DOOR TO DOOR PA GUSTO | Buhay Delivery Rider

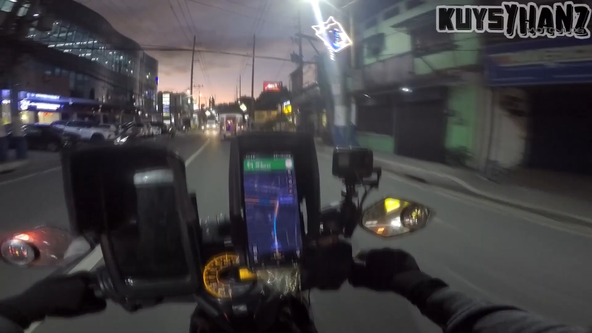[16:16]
Bagay, okay lang yan mga guys. Makakatapat din kayo ng rider na si Raulo. Tignan na lang natin, one time big time din kayo.
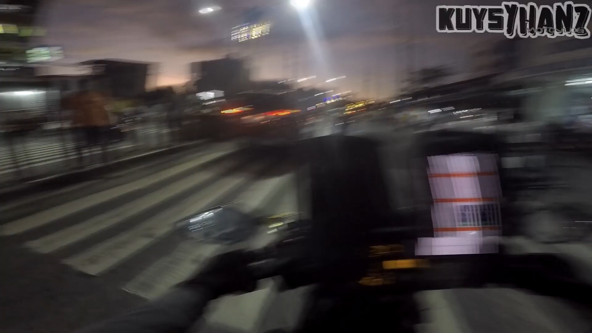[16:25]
So yan mga guys, nandito na tayo sa buting.
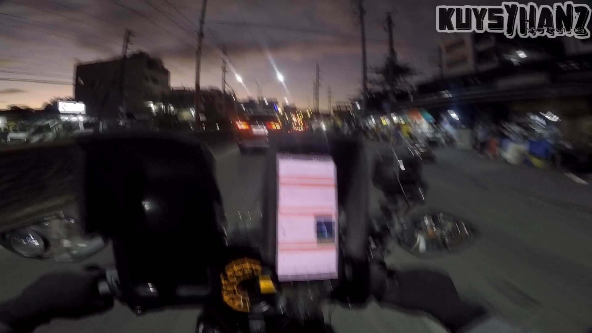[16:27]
Mukhang wala na talaga tayo makukuha. So siguro dito ko na lang din tatapusin tong vlog natin mga guys.
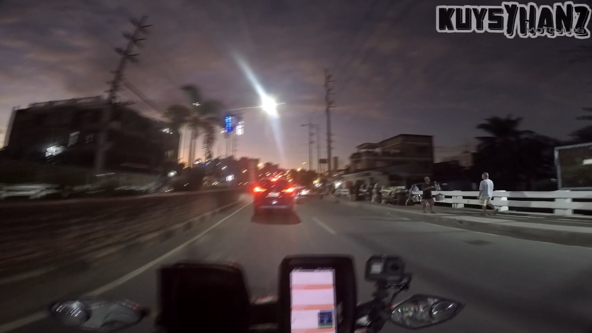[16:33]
Nalobot na rin tong front cam kasi natin. Na memory pool na yung ating front cam. So nandito na rin naman na tayo, malapit-lapit na rin naman na tayo sa bahay. So magpapahinga na rin ako para makapag-edit, matapos yung mga edit kasi sobrang dami ng pending.
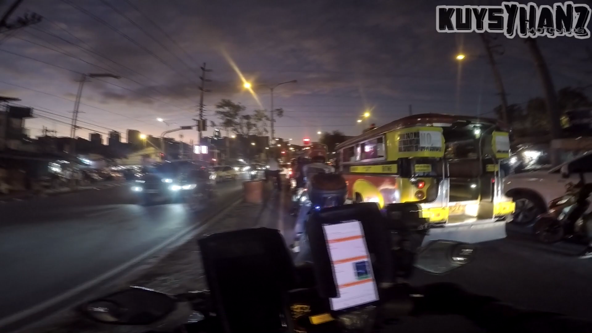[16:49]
So ganito na lang mga guys, ride safe always. Yeah.